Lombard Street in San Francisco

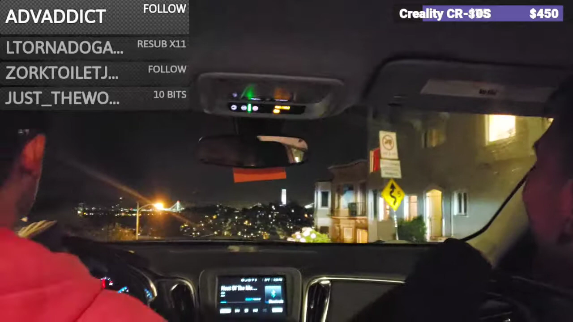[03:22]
Wow. We should. Don't let go of the brakes. No stopping at any time. I'm not.
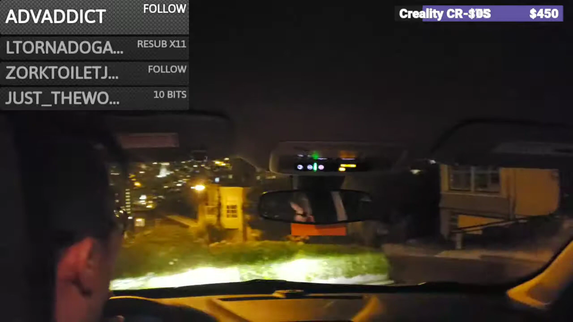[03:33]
Because we don't live here. Alright, guys. We don't live here. Oh my. We just gotta do this once. If you've never gone down Lombard Street, here it is, live. There you go. I will make sure I do. Yeah, he's scaring the crap out of us. Just imagine drifting this. Yeah, because I totally trust your driving with that.
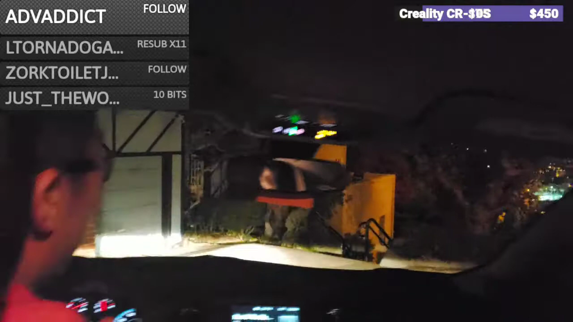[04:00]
Why would you ever drift out of this? Alright, who wants to get out of the car and take a picture? Wait, we're still not through this? No. No, dude, there's Holy still more. Shit!
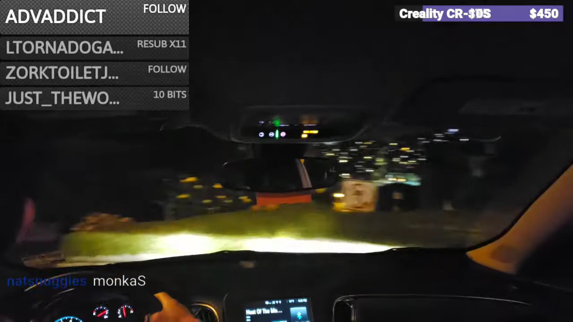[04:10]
Oh my God! There you go. Oh, see? Go, that person would have come in. Oh, yeah. Saying I'm the old bad driver. Look at him. Oh man, we made it. We made it. I just wanted to do that once. You wanted to do it just once? Yep. Just all right, once. Let's. All right. Oh, there's let's security get out of here. That's looking for some shit. Oh, time for us to go.
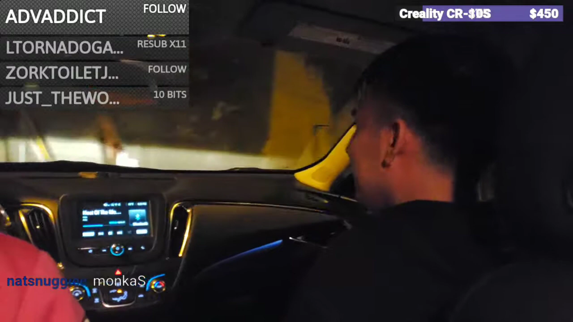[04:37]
Apparently, Koi Koi is a little terrified of security.
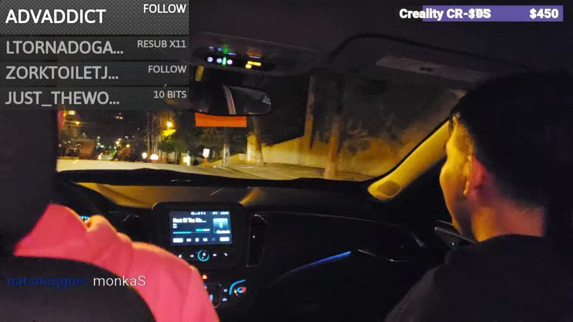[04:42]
All right, so for anybody who's never been down. Oh, great. Now he's going to scare us going down this hill again. So you if you want to see that. So here's the barrier he's referring to.
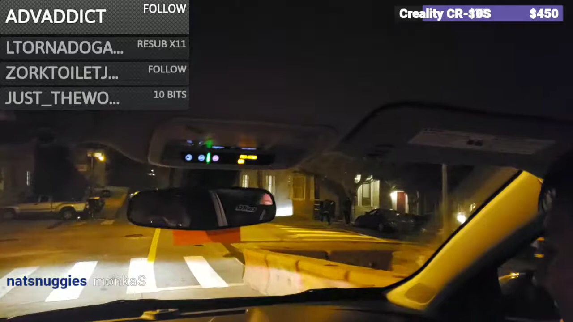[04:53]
We got to turn left, yeah. Oh, hey, we're going back now we get to go back up the second same ride. Hill. Second ride down hey, Worcester, how are you?
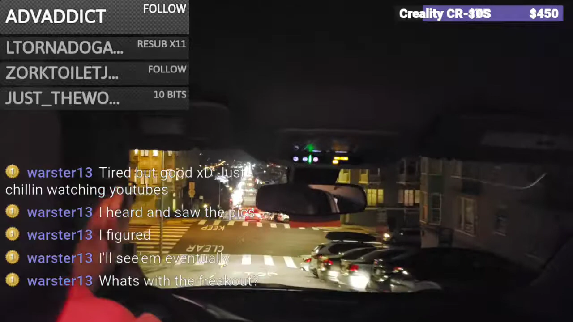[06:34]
Like, slow down. If this gives you an idea how steep these hills, if you've never been, so steep. If you've never been down to San Francisco, his driving combined with how steep these hills are. So, look, the road disappears out from underneath of us. And down we go. It's like a roller coaster. Yeah. That's the freak down. Out. This is slowing down. Thank God. Hills are going away. Oh, kind of. You say that now. Kind of.